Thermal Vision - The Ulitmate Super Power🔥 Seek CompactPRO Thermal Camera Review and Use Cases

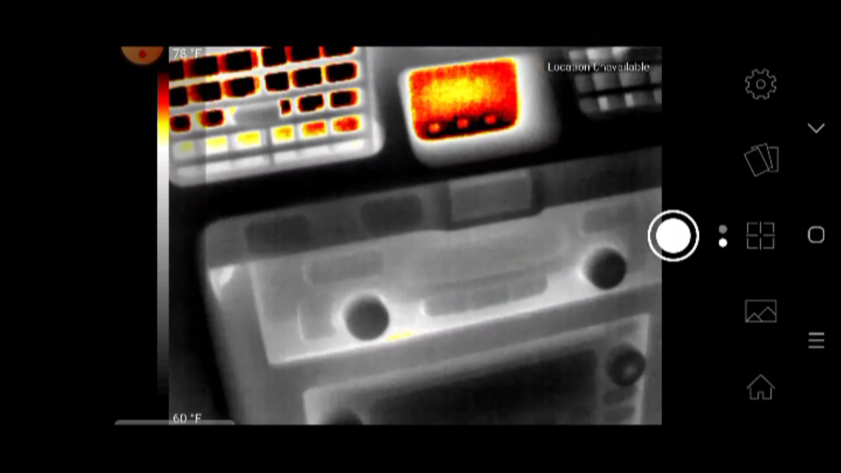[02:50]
On screen: scale top 78°F, scale bottom 60°F
One use case that really excites me about this device is its ability to detect both people and animals in low light conditions.
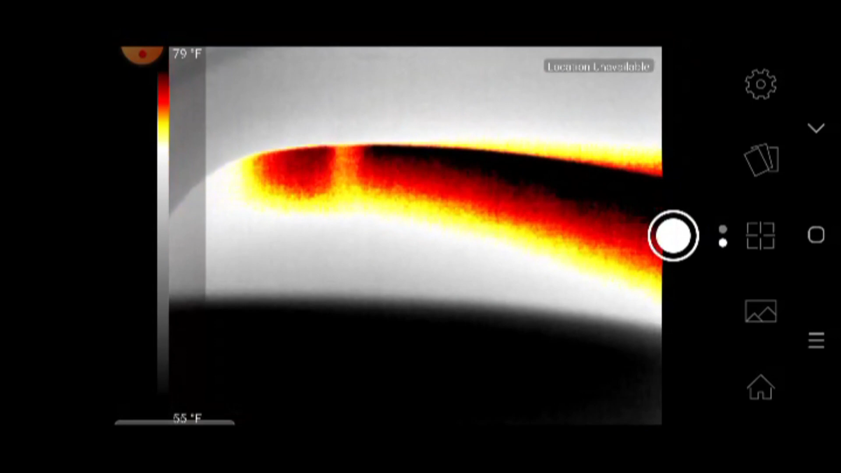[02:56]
On screen: scale top 79°F, scale bottom 55°F
And it has an 1800 foot detection range, which is approximately 550 meters, which is really excellent considering how compact the device is.
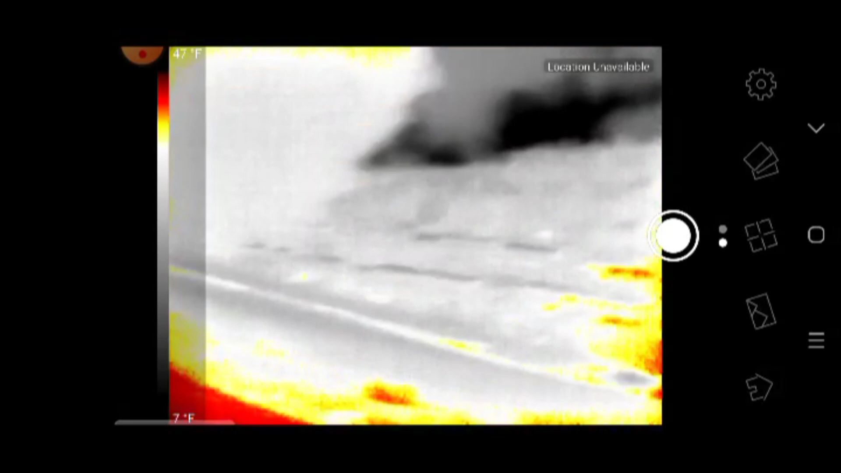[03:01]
On screen: scale top 47°F
A lot of times when I go out and shoot content in the dark, I have to do it alone. And being able to do a quick scan of my surroundings to check and see who or what might be out there
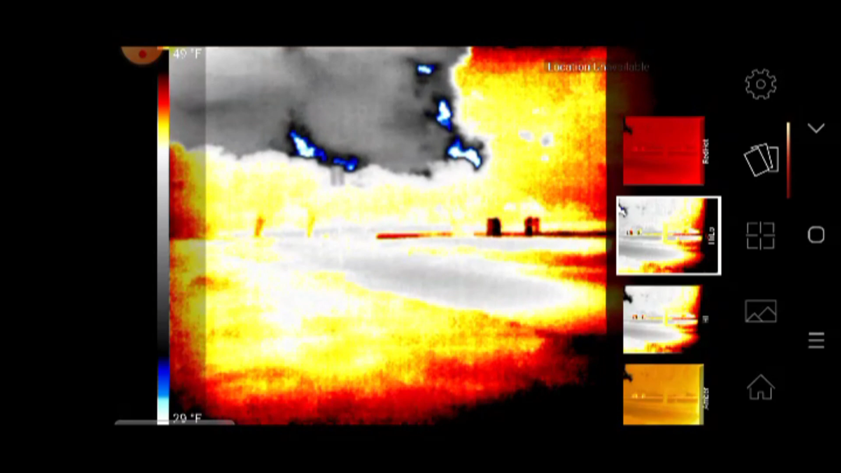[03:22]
Anyways, as you can see here, there's a group of people in the middle of the dark field, and I was able to detect them much sooner than they were able to detect me.
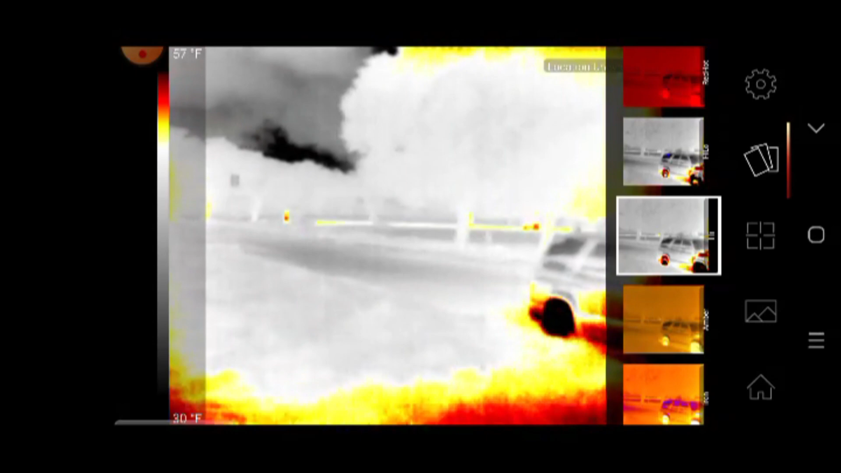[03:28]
On screen: scale top 57°F, scale bottom 30°F
And after a few minutes, I noticed them splitting off in different directions as they started to head my way,
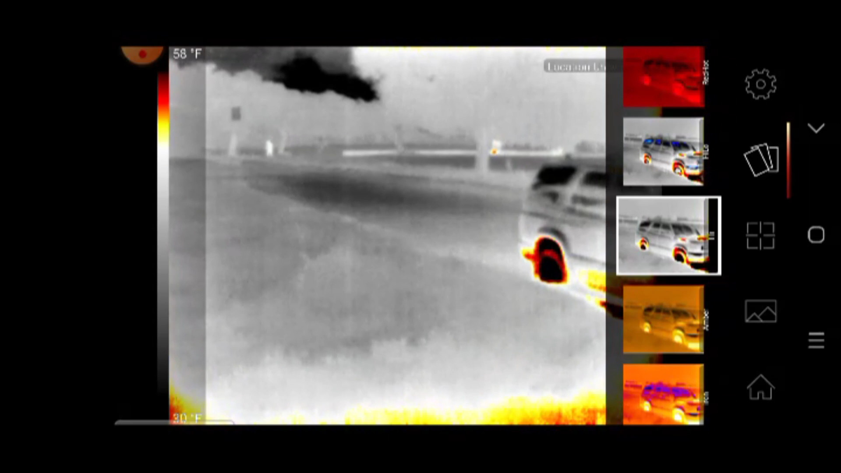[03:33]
which for me was a good indicator that it might be time to pack it up and move it along.
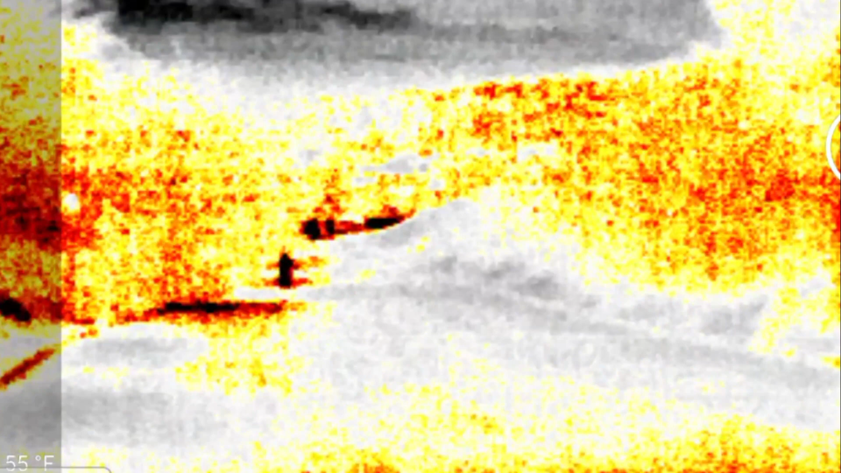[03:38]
I could see this being a really useful tool if you need to surveil your property quickly or if you were hunting and wanted to see if there were any animals close by in the middle of the day or night.
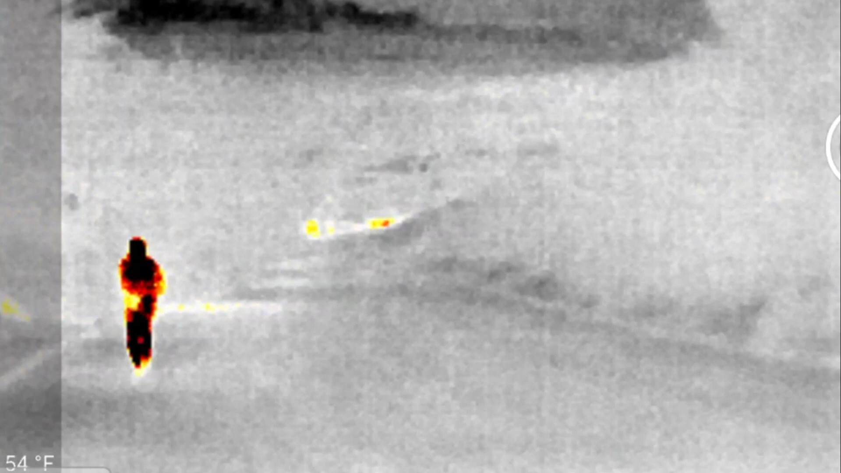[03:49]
And thermal imaging definitely has its place in the toolkit of any prepared citizen who is concerned about any without rule of law situation.
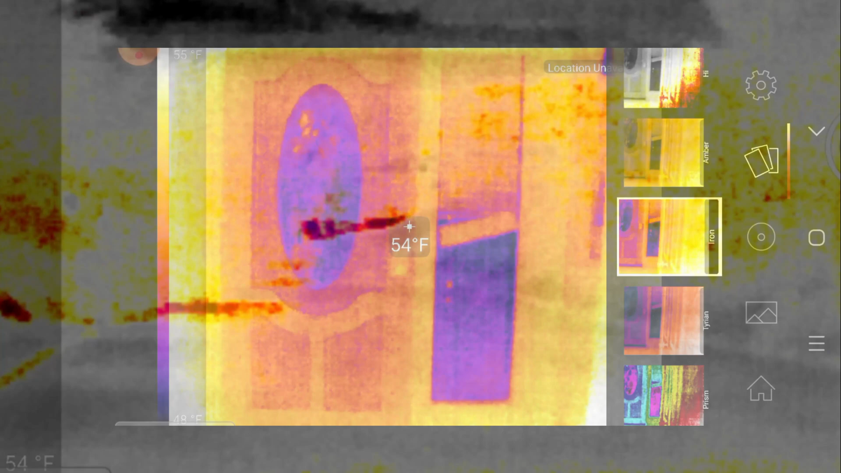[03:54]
On screen: spot 54°F, scale top 55°F
Another really great thing you can do with this camera and perhaps far more practical application is to perform an energy audit on your home.
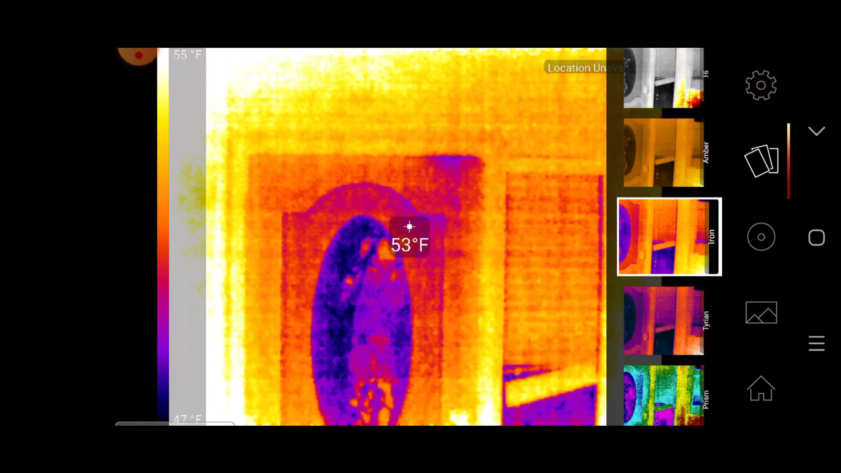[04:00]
On screen: spot 53°F, scale top 55°F, scale bottom 47°F
And most likely you'll find plenty of places that could benefit from better ceiling insulation around windows and doors. And this can really help save you a lot of money in the long run on both heating and cooling costs,
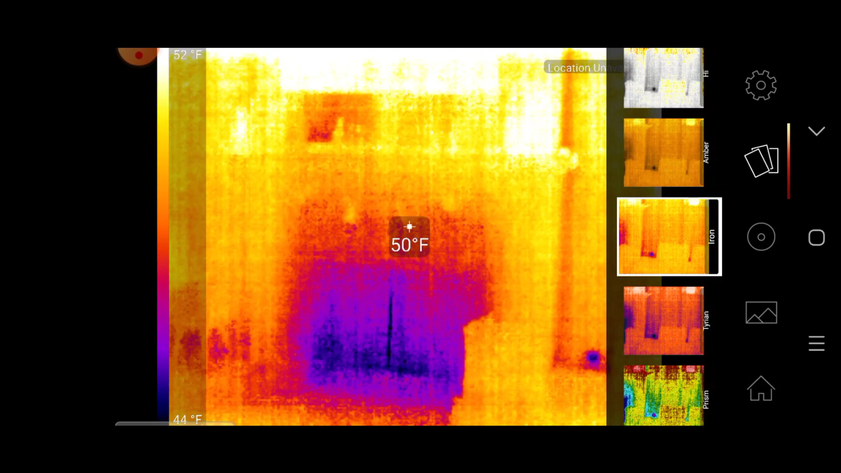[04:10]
On screen: spot 50°F, scale top 52°F, scale bottom 44°F
which is more important now than ever as much of the world faces skyrocketing energy prices. You can also find electronic devices in your home that might be consuming electricity even in the off position.